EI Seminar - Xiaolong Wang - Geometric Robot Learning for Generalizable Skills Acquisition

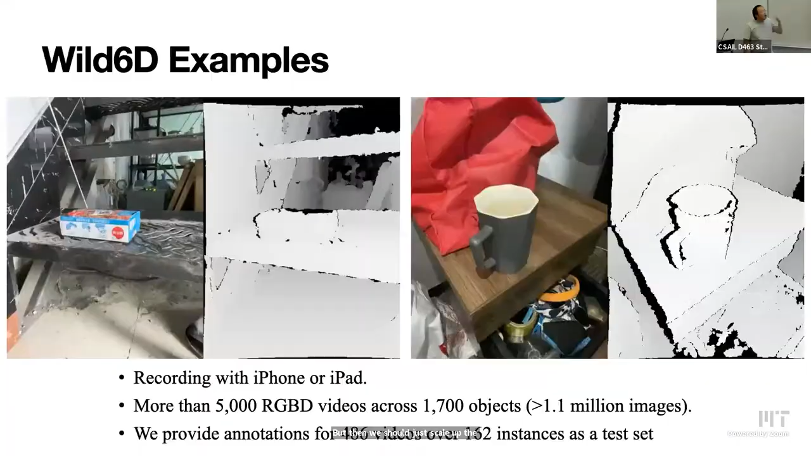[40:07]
So what we did in here is just try to, we collect the data set, basically it's an object-centric data set, RGBD videos.
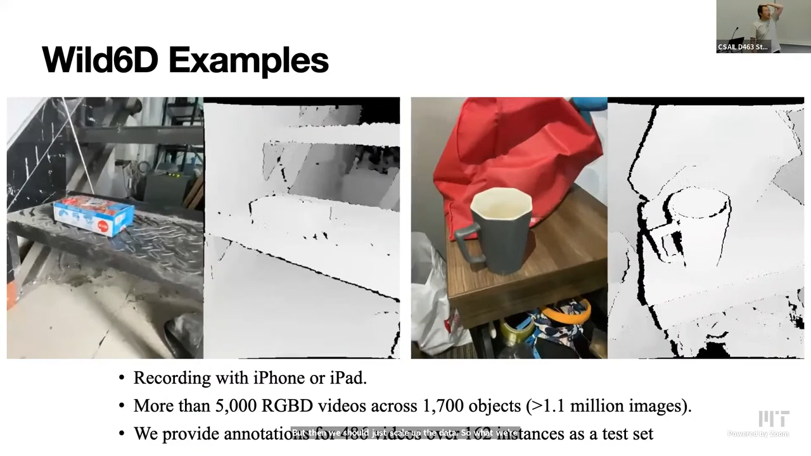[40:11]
So it has 1,700 objects in category levels,
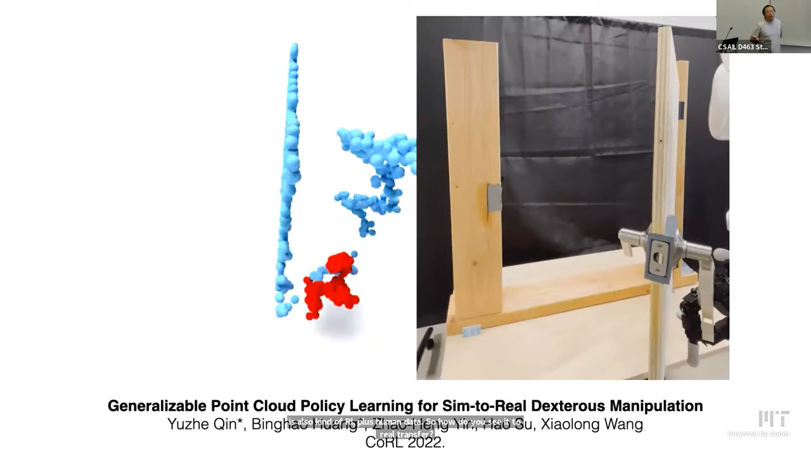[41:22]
essentially we find that it's quite useful to basically capture vision using point cloud and to do sim-to-real transfer based on point cloud. So this is kind of a setup that you have simulation and real.
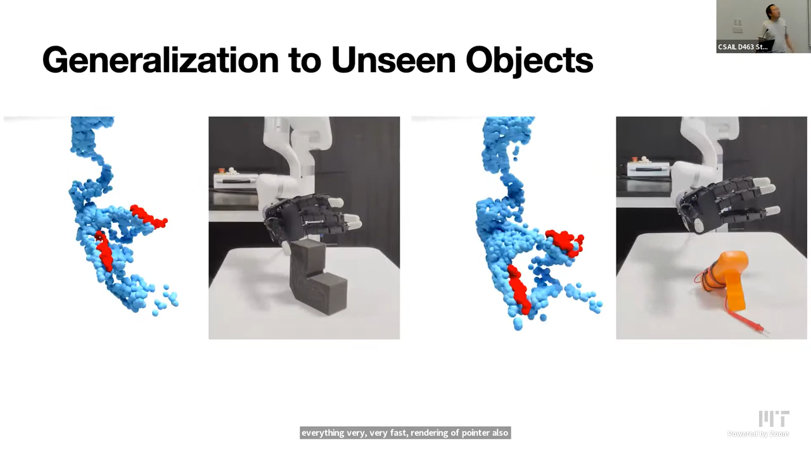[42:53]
So this is real. This is real point.
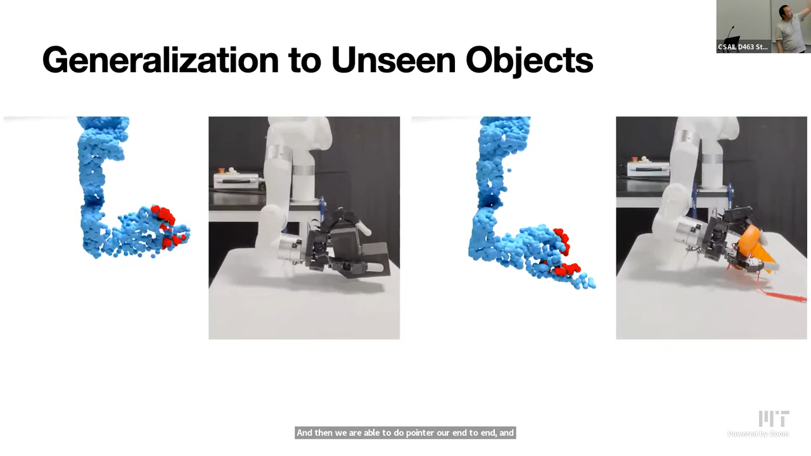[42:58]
And then training on a lot of objects can also generalize to a lot of objects. And open door is the same.